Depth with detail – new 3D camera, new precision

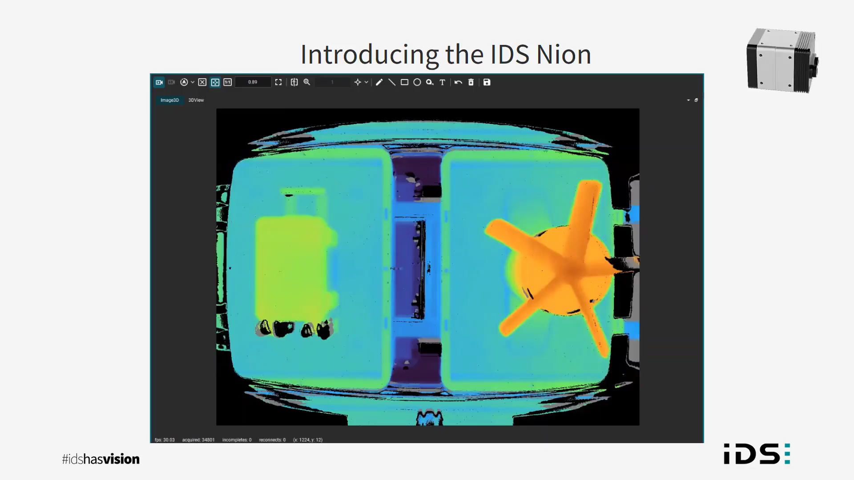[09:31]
Now since time of flight acquires 3D through the time domain any movement in the scene can have a negative effect on the 3D data. The in pixel storage on the ONSEMI sensor allows for data to be collected in the sensor very quickly before processing as demonstrated here imaging a moving conveyor with various objects including a spinning fan.
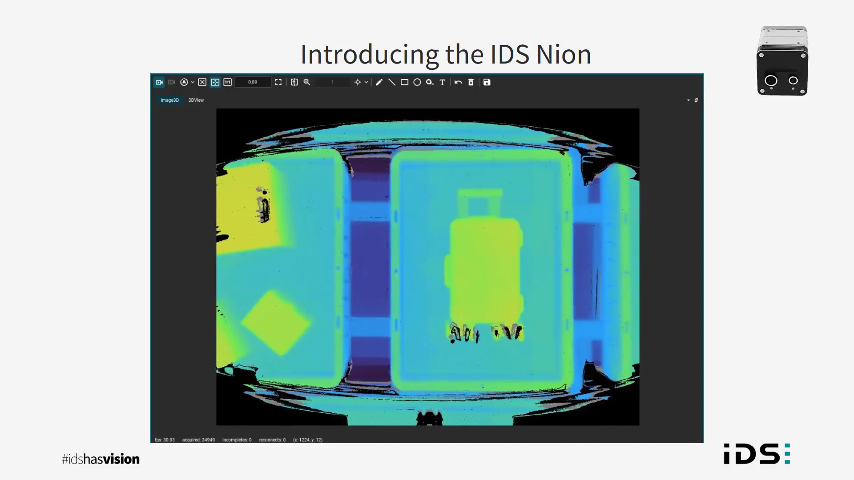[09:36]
With the new IDS NION we can achieve real-time point clouds at 30 frames per second with
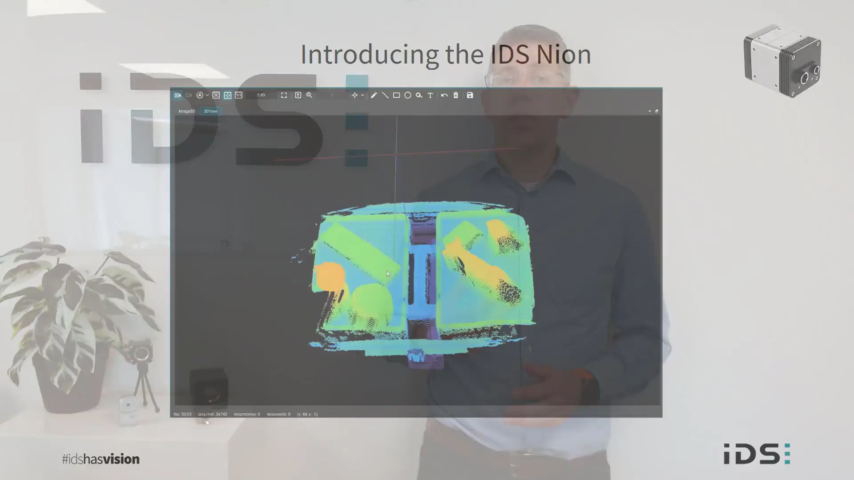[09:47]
other techniques it's either not possible to achieve real-time imaging or with single and
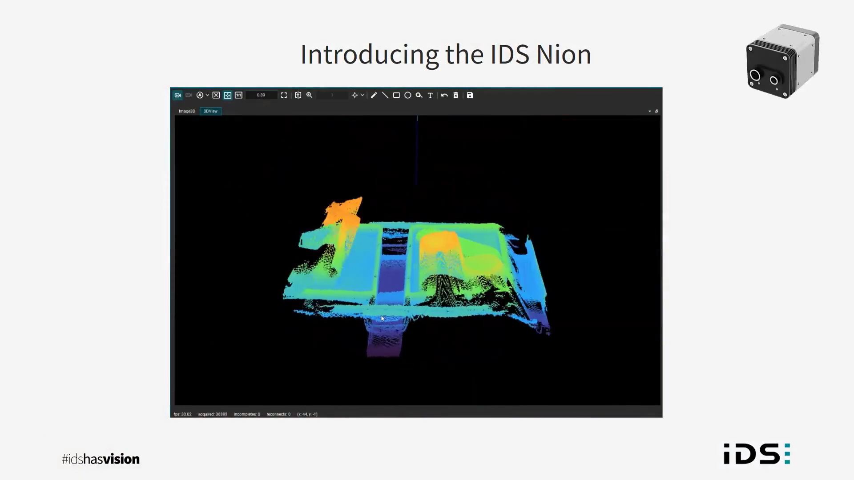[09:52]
stereo camera setups it is possible to achieve continuous data but at lower frame rates or to get to 30 frames per second requires a significant reduction in resolution
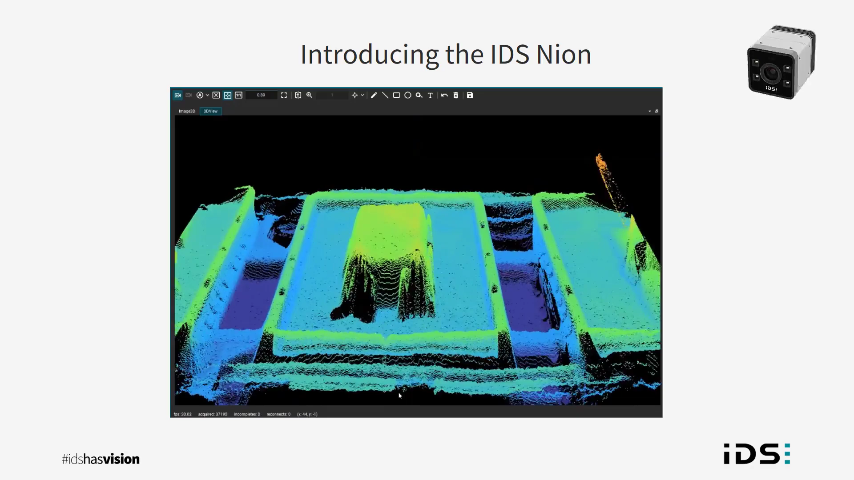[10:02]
or the use of expensive GPU cores to process the data.
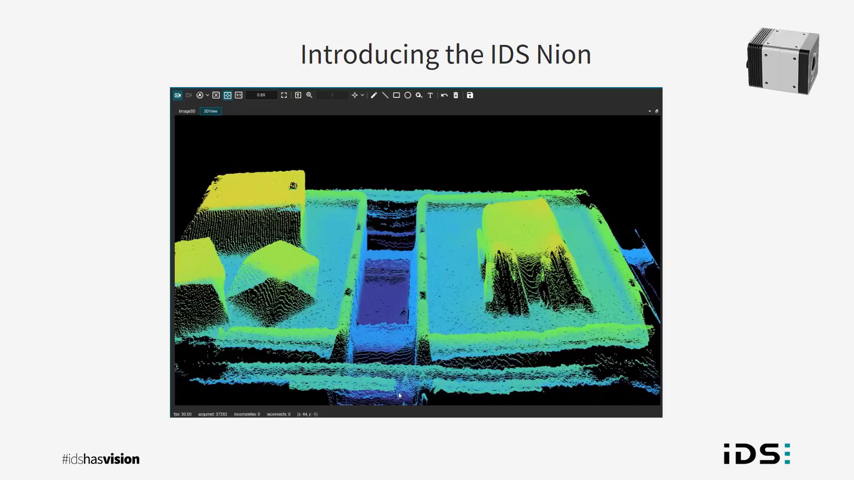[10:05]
With our camera we can achieve 30 point clouds per second making the camera viable for real-time applications.